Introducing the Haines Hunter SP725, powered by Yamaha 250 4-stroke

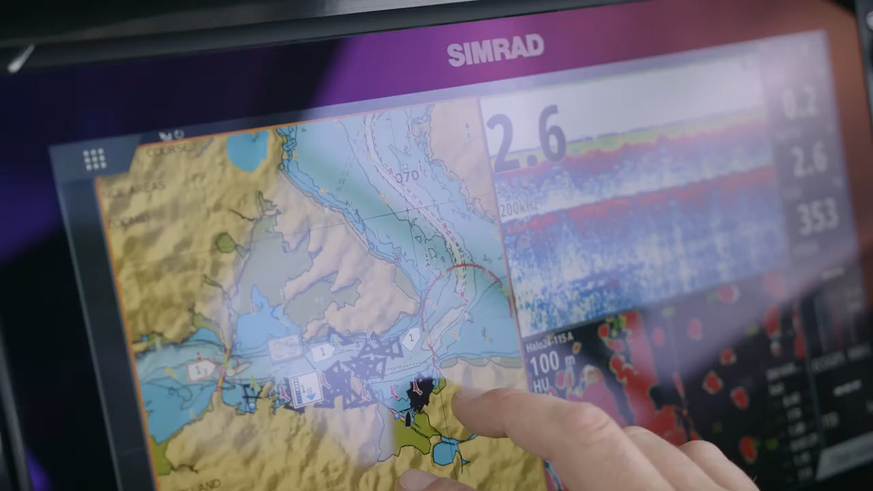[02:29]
On this boat we've got the Simrad gear and you can see here that we're also running a remote control on the handrest here.